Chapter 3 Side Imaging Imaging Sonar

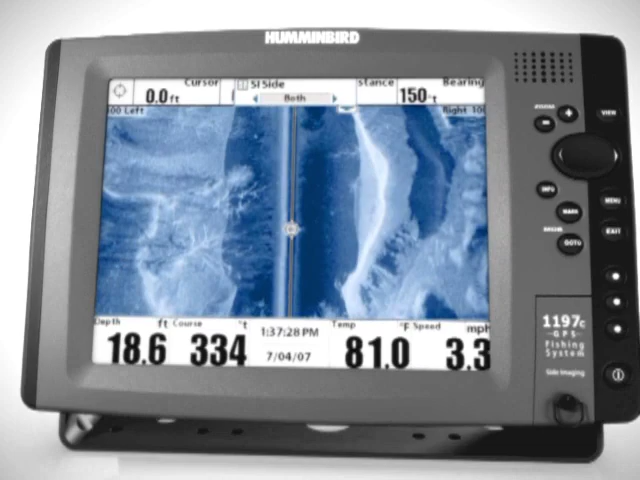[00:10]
On screen: depth 18.6 ft, water 81.0°F
Unlike typical sonar, which looks straight down below the boat,
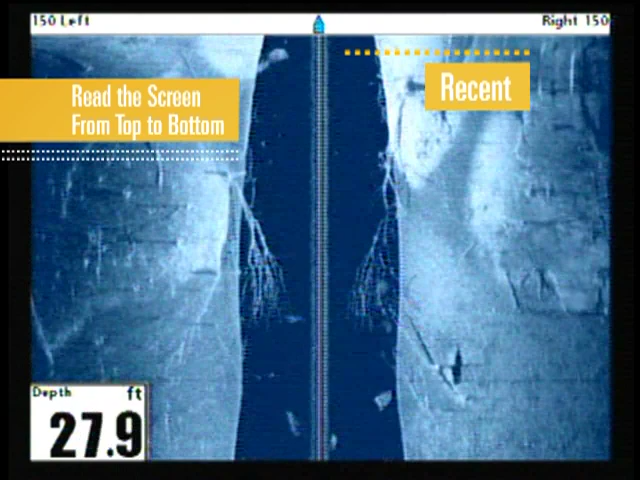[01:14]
On screen: depth 27.9 ft
Your boat location is top center of the image.
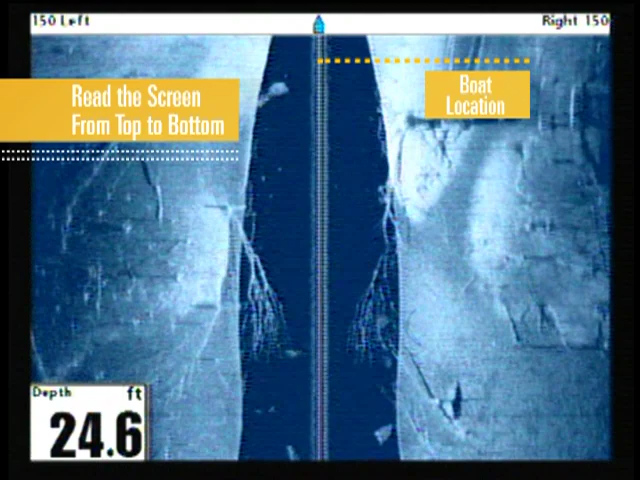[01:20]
On screen: depth 24.6 ft
Let's focus on the water column.
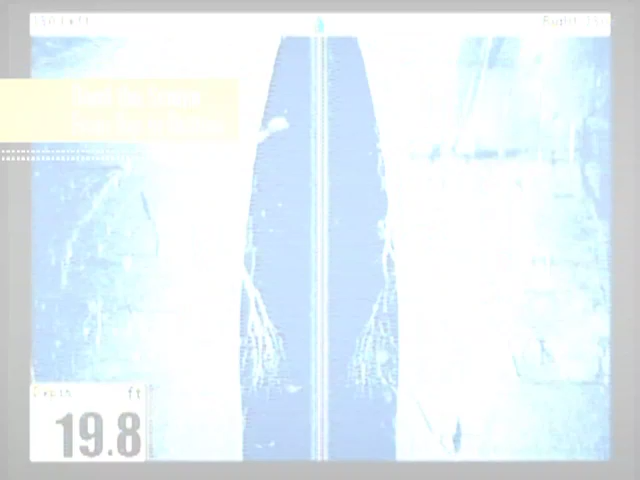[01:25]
To give you a better idea of what's going on with the Humminbird's side imaging screen, we're going to fold the image down the middle.
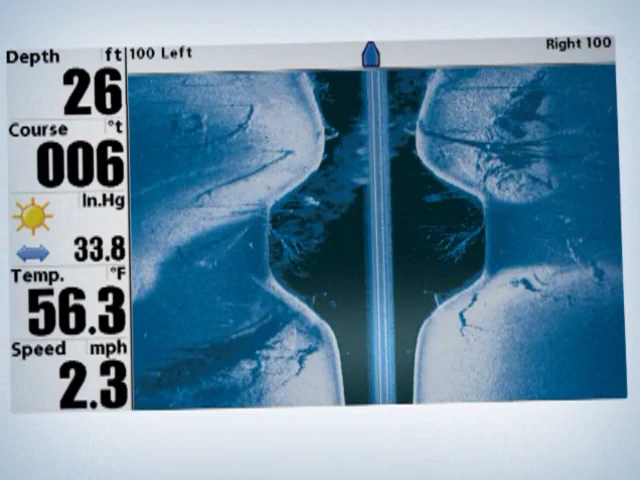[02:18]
On screen: depth 26 ft, water 56.3°F, speed 2.3 mph
Flat bottom terrain will appear as a neutral shade of blue.
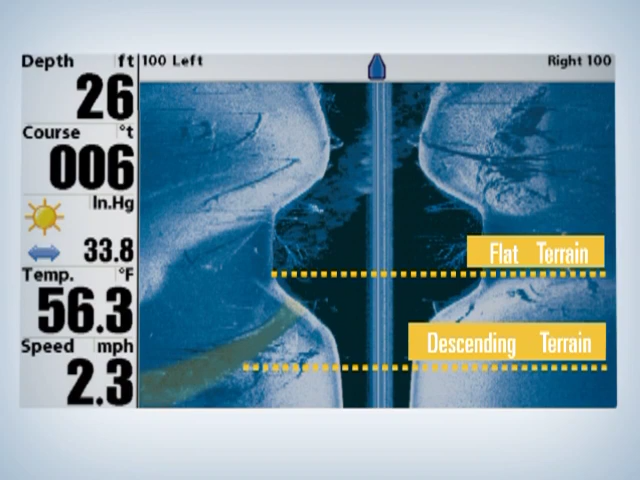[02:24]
On screen: depth 26 ft, water 56.3°F, speed 2.3 mph
Descending terrain appears as a darker shade of blue, while terrain rising from the bottom will appear in a whiter shade of blue. One of the easiest ways to identify structure with Humminbird side imaging is to look for shadows.
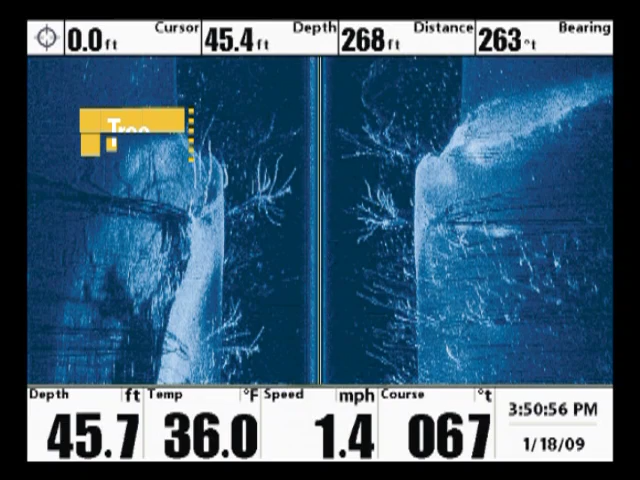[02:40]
On screen: speed 1.4 mph
a bright spot immediately adjacent to a dark sonar shadow.
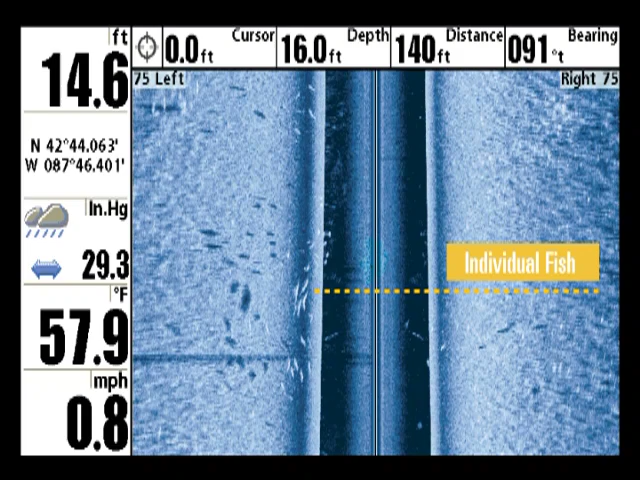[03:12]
On screen: speed 0.8 mph
Some of these variables are range, depth of water, and how far away the fish are from the boat. Also, fish may be behind structure and this will hide the fish from the sonar.
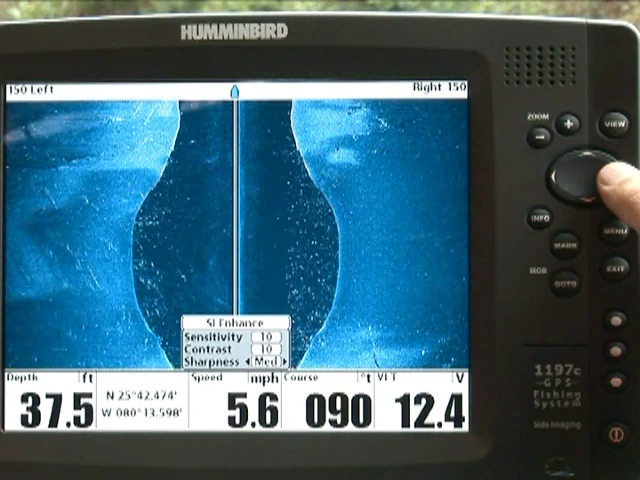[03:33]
On screen: depth 37.5 ft, speed 5.6 mph
This feature distinguishes fish from the surrounding black background. Each angler fish should determine which setting works best for them.